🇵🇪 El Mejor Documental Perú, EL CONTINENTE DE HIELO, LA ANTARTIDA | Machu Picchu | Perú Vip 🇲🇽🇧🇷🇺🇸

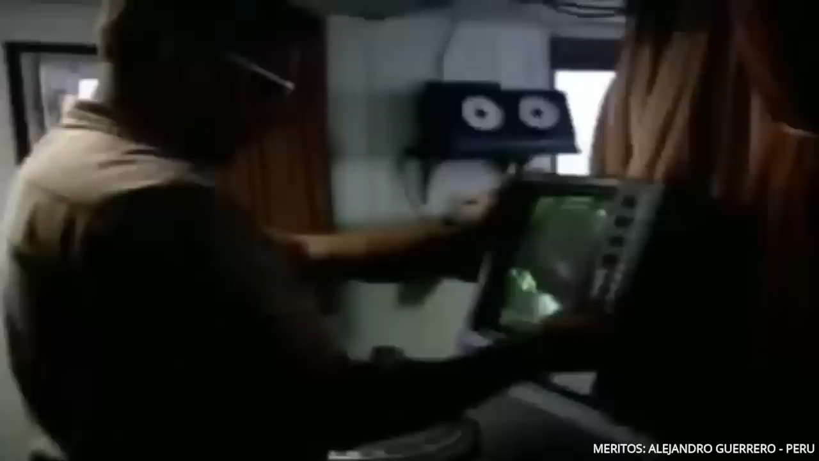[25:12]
En medio de este denso velo blanco, solo los ojos y los oídos electrónicos pueden asegurar un avance confiable.
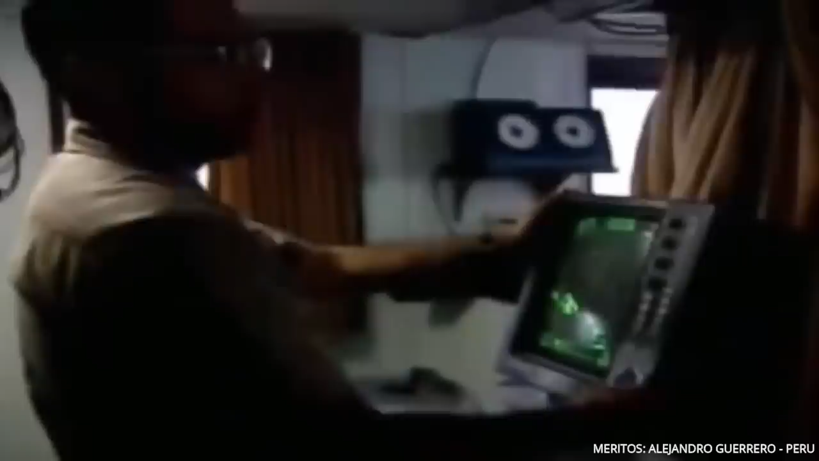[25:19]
De acuerdo a las cartas de navegación y la velocidad con que se desplaza el buque,
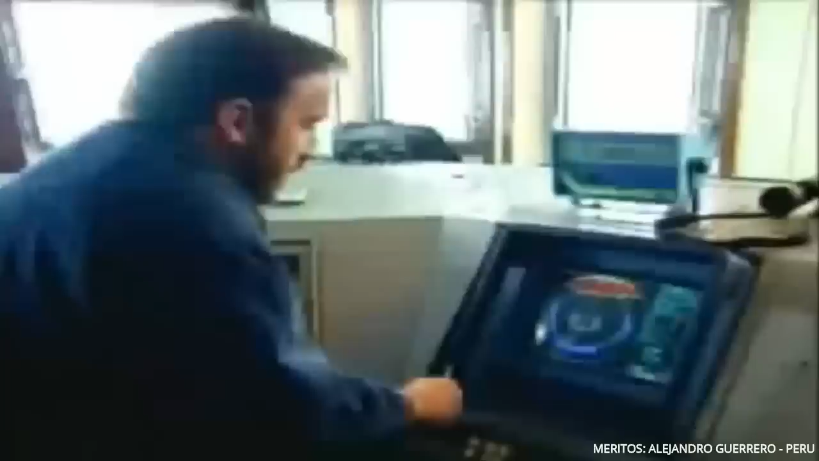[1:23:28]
Aquí puede ver con toda claridad la boca de la red y las agrupaciones de krill que se acercan a ella.
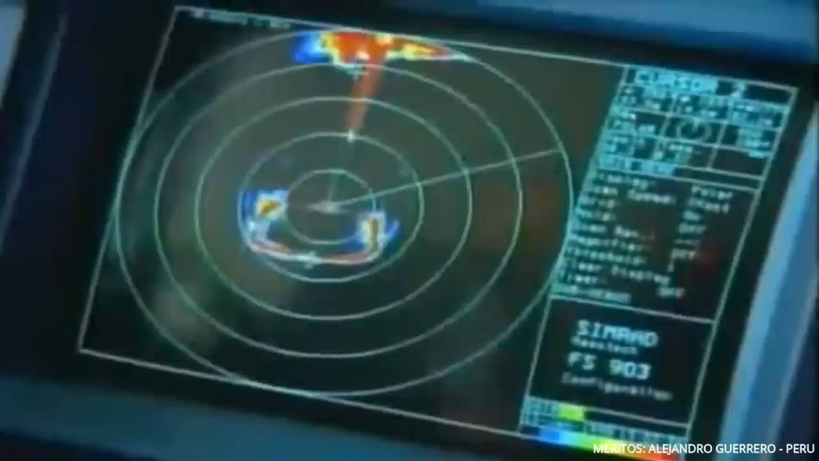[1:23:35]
En este momento la Net Sonda...
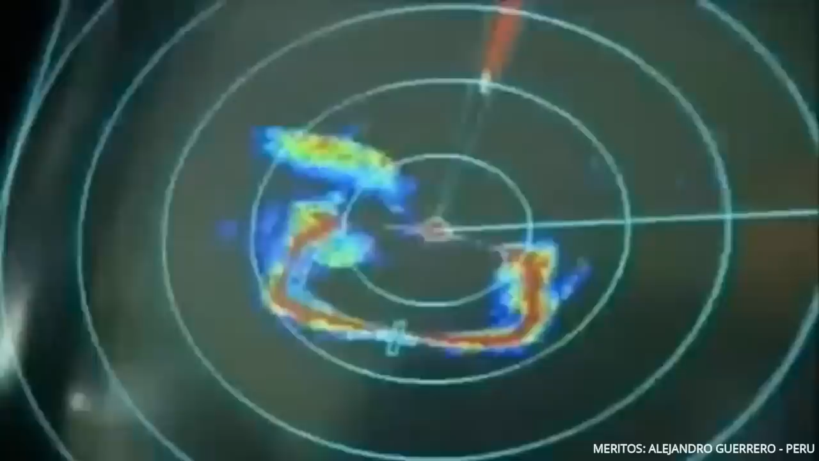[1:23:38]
La máquina también le dice a qué velocidad y en qué profundidad se están moviendo. El comandante ordena bajar la red un poco más y cambia ligeramente el rumbo para que no se escape el enjambre.
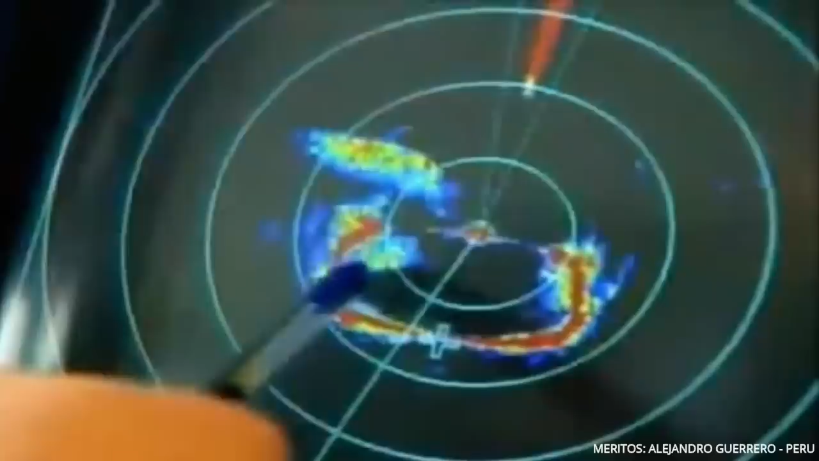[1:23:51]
Es una persecución que se prolonga por unos pocos minutos, en los que se define si el krill cae o escapa de la red.